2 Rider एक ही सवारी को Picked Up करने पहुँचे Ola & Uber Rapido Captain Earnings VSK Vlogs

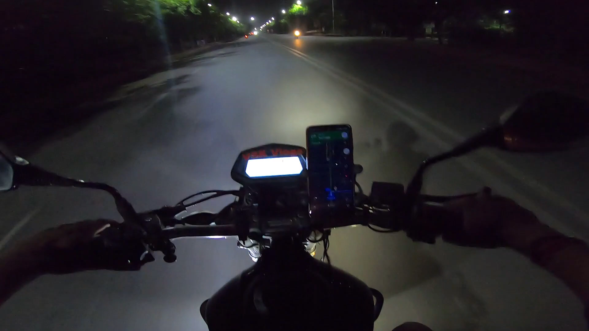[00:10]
बारत बजने वाला है और मैं अभी पिक अप करने जा रहा हूं कि कुस्टमर को ओम रात को चलाने का अपने मजा है यार दिन में न धूब मुझसे जहली नहीं जा रही आज कल पसीना ऐसे आता लटपत हेलमेट के नीचे से इधर से देखते हैं कई कस्टमर कैंसल ना कर दे रात को कैंसल
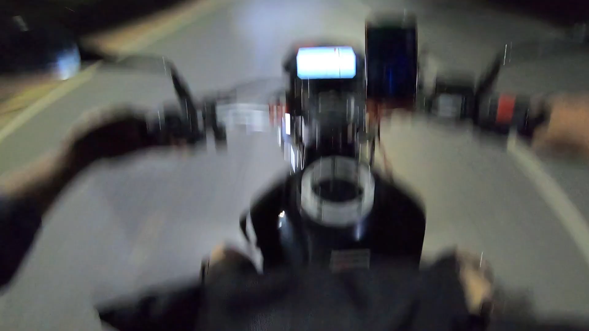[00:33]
भी बहुत जल्दी कर देते हैं अगर उनको लिख के भेजूँगा न कि साइड मेडम है नाम है राधा त्यागी